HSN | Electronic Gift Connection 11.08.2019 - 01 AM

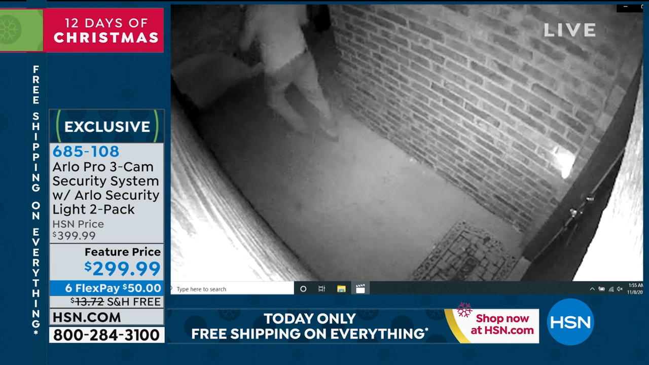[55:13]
Real customers. That's the black and white infrared night vision. Now, if they had a light there, it would turn it into color.
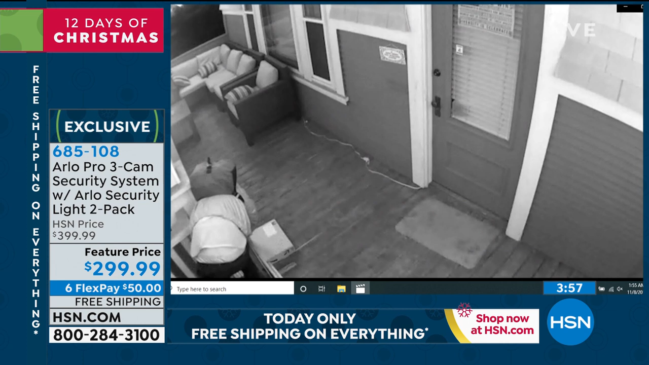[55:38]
This guy right here on the porch, five seconds. He just stole Christmas packages right there. These are the real videos.